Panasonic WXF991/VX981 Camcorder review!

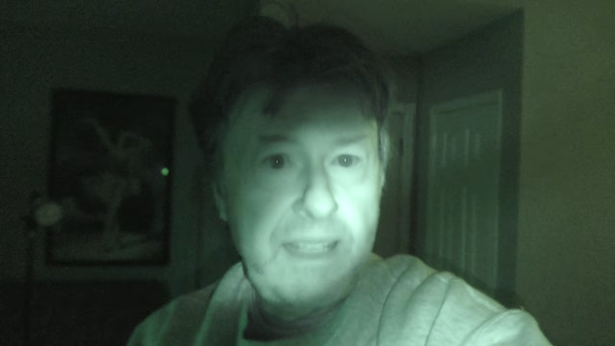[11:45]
But you can see it's actually like a spotlight, invisible to the naked eye.